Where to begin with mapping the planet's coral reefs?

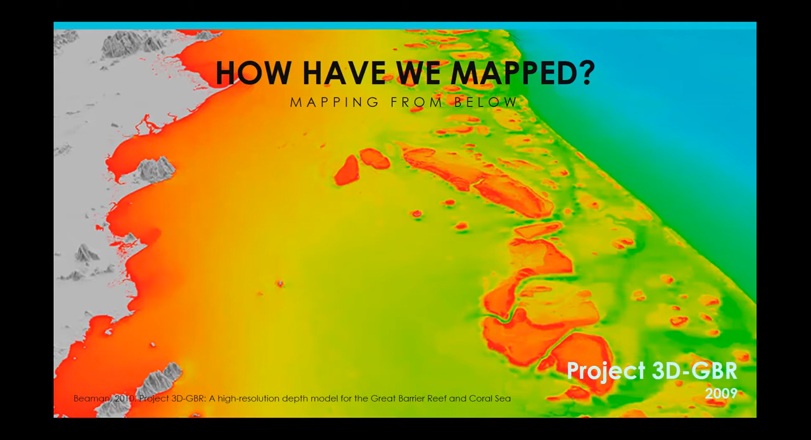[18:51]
scientists but actually like the shapes and the forms of the reefs the geomorphology and so at the same time um technology was allowing us to start mapping from below the ocean surface using sonar and lidar and so this is part of um a really detailed high resolution bathymetry map of the
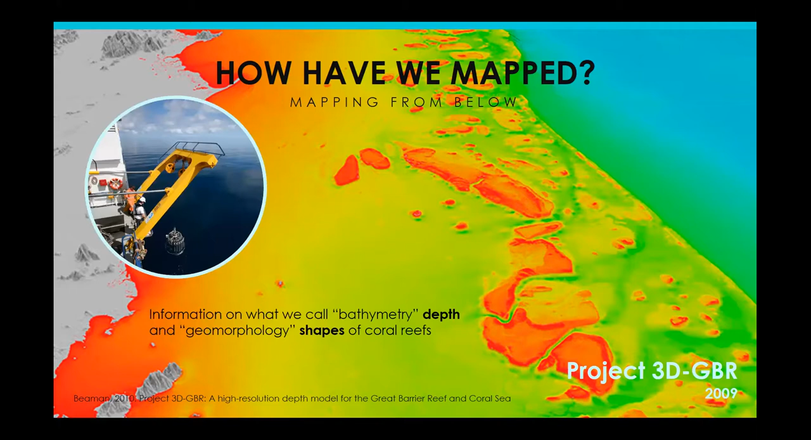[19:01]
great barrier reef and the coral sea that was published in 2009 as well so it's a hundred meter resolution